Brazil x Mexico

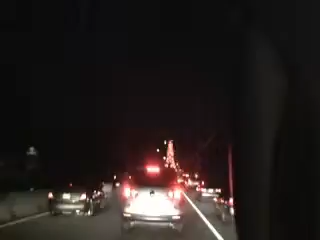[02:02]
Dá uma olhada no tráfego que a gente tá pegando pra ir pro jogo Tá vendo essa? Olha só A gente tá dirigindo faz
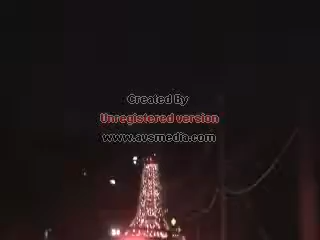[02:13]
quase duas horas E olha o tráfego São agora sete e cinquenta e sete O jogo é às oito e meia E tá uma loucura Tudo isso é Sessenta
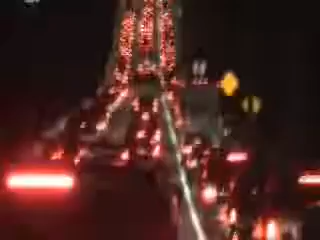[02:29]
mil tickets foram vendidos Provavelmente cinquenta e nove mil e quinhentos são brasileiros
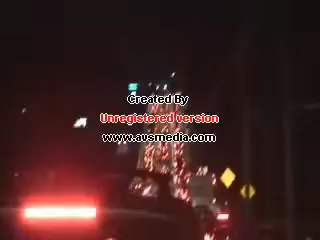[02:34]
Eu vi um carro de mexicano O resto é Brasil Não sei se dá pra escutar as cornetas
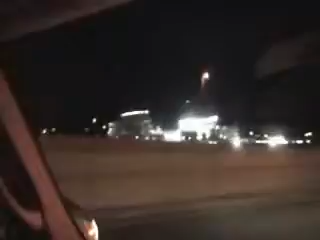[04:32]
Aí, tá tarde, gente. Nós estamos dirigindo faz três horas. Estamos completamente atrasados para o jogo. O jogo já deve estar começando e nós estamos aqui. Nós e toda essa galera que você vê aqui.